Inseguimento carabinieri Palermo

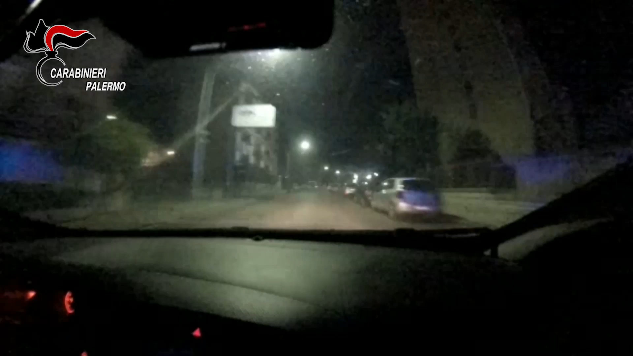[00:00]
10 via Gustavo Roccella, 10! Zulu Alfa! Zulu Alfa!
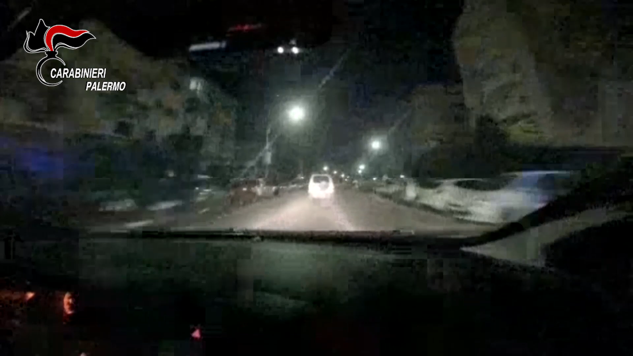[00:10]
Un Pajero grigio, direzione via la regione, 10!